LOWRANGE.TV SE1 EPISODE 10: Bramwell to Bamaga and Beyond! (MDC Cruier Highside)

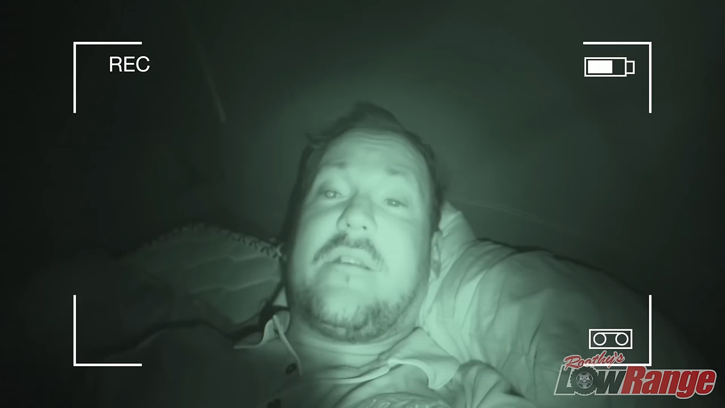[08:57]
It's blowing about 50 knots. The wind's actually hammering through.
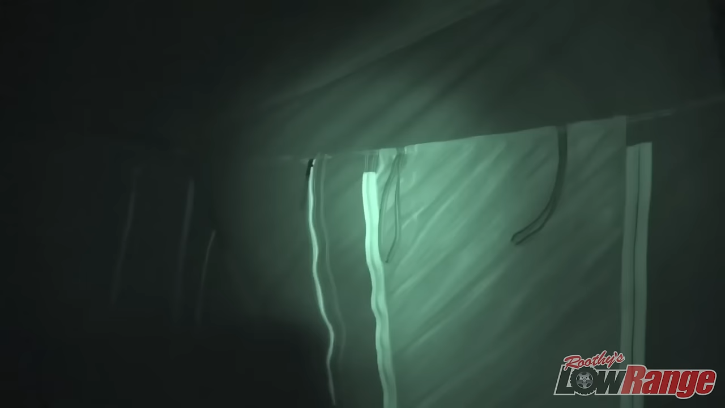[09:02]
The actual trailer itself is bucking around in the wind,
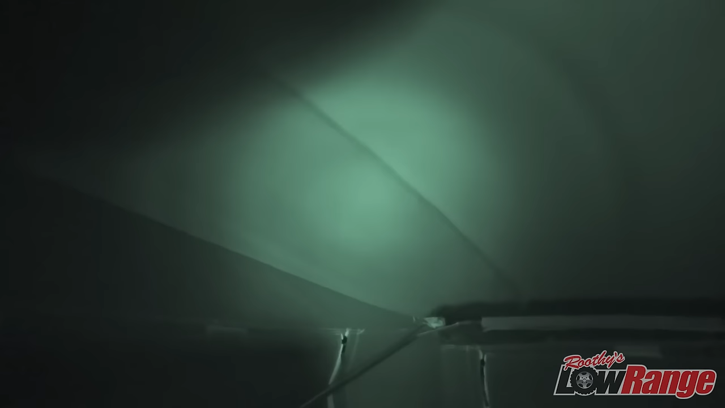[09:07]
but the canvas and the poles are holding up quite well so far.
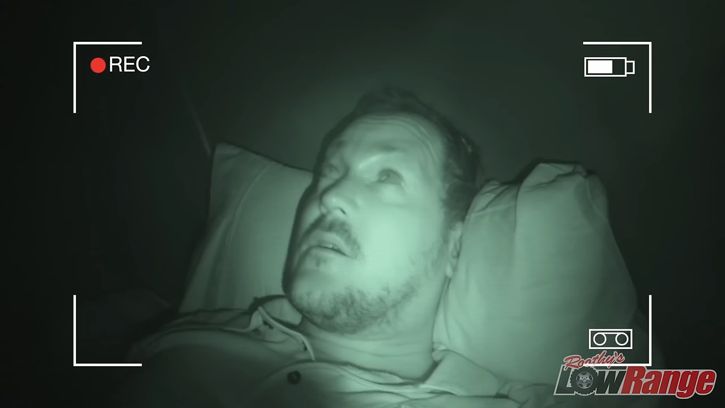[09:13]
I've just got to sit the night out here and see how we go.